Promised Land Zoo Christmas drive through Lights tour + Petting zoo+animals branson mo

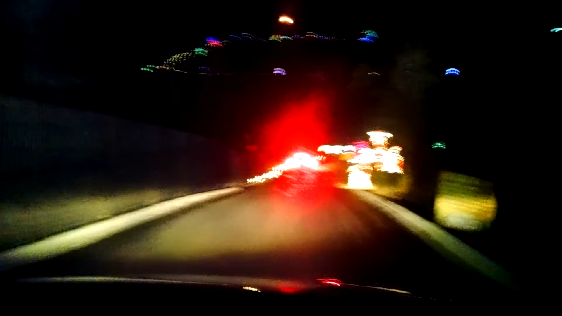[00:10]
I didn't even know all this was back here. Yay. Wow. Look at all of this, Emma. I'm going to roll down some window for some.
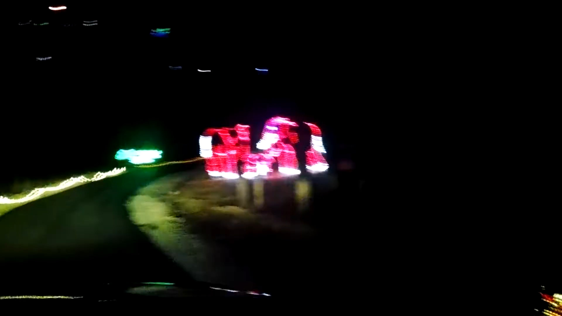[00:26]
We got some elephants coming up here with lights. Can we roll over? Look at. Emma, look at the crocodile. That's an elephant. Up here?